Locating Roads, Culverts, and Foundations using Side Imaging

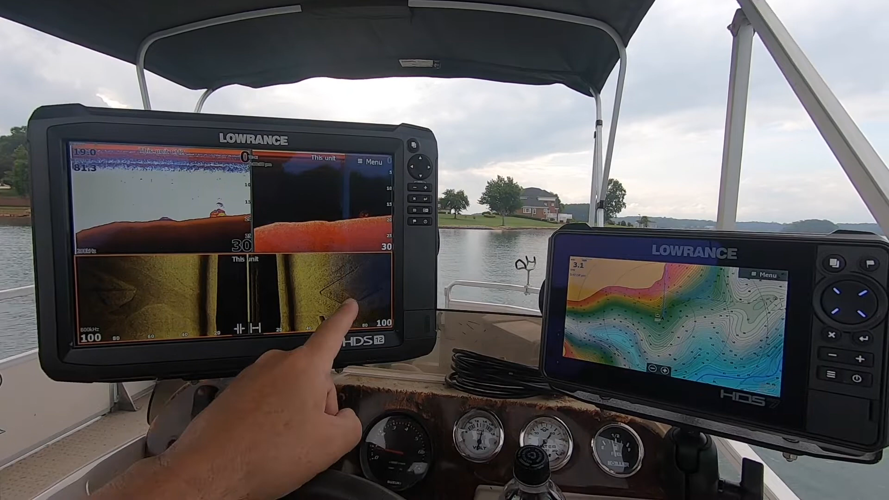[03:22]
It looks like that might be an old house foundation. This right here is what I've marked.
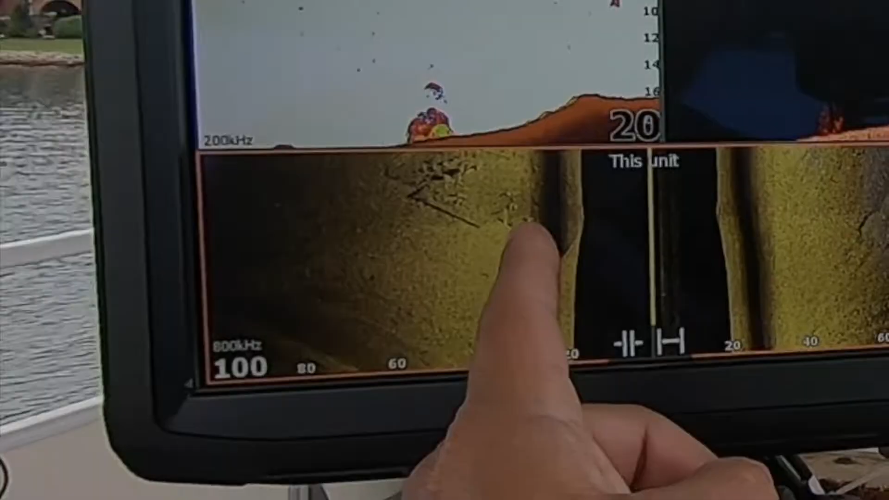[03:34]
Definitely you can see the squared off lines. So you can see the house. You know, the rectangular. Whether or not that was a little front jut out on it.
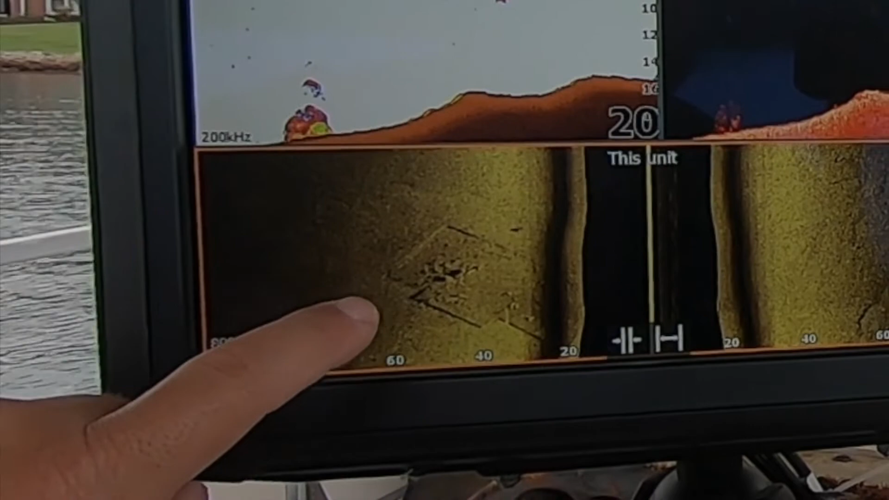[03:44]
A front gable end on the front of the house.
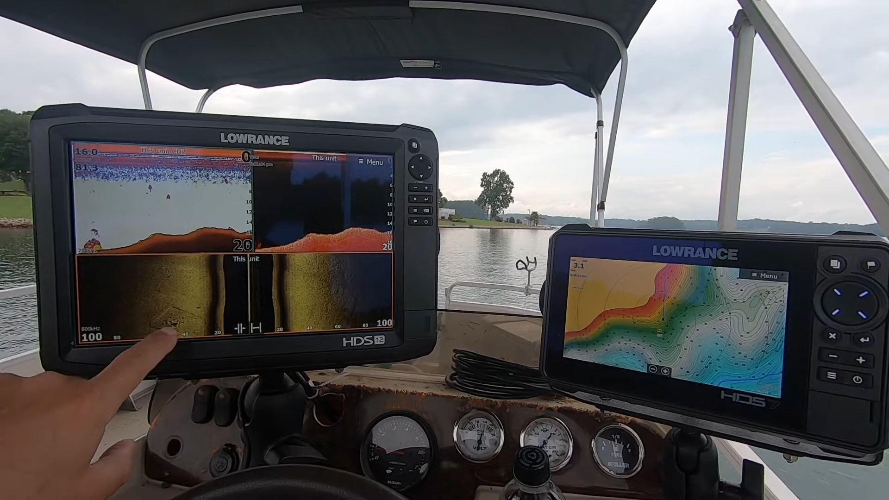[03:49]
And you're going to see some rubble, you know, kind of in the middle of it. Probably piled up block or brick. I don't know.
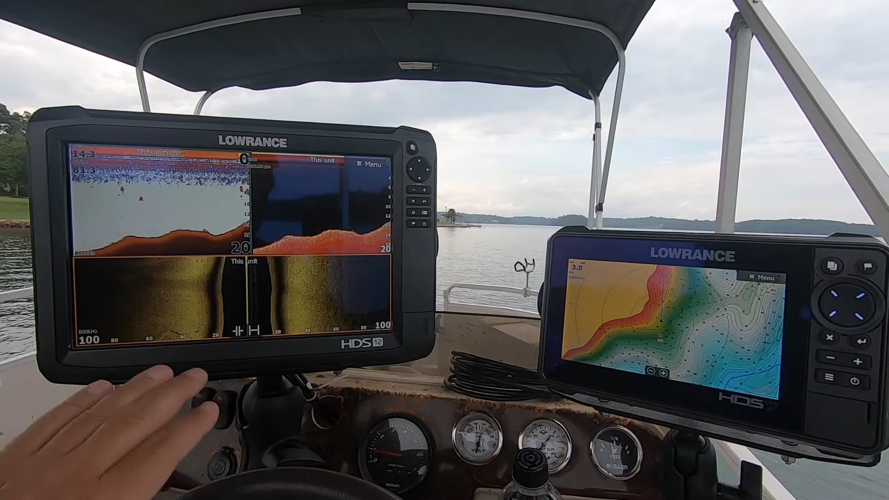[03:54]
I haven't dived on it. But definitely man-made. Perfectly square. Got to be a house foundation.